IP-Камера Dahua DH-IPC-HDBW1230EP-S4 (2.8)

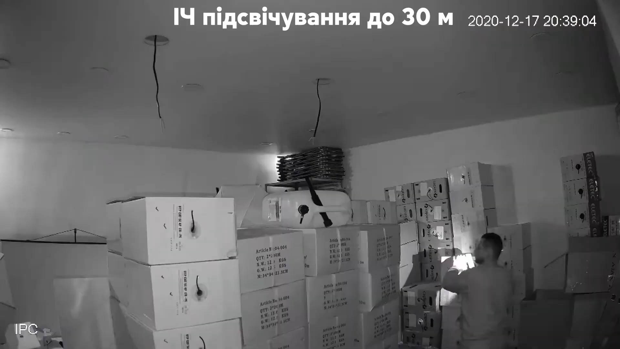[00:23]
Потужне інфрачервоне підсвічування дає можливість розрізняти об'єкти на відстані до 30 метрів навіть у нічний час.